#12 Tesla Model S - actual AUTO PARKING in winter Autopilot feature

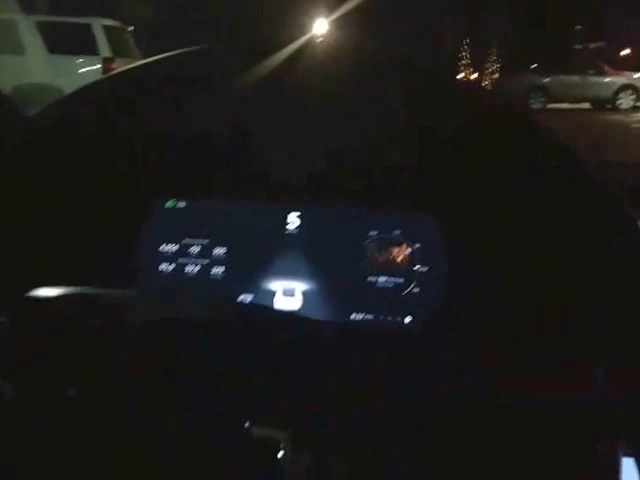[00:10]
offer it so actually yes offer the parking space so here's what we do so we put signal put the car in reverse
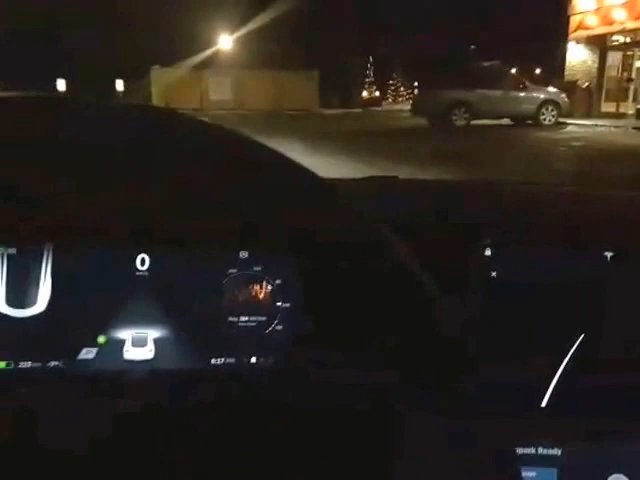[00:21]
okay and it says um auto park ready and then just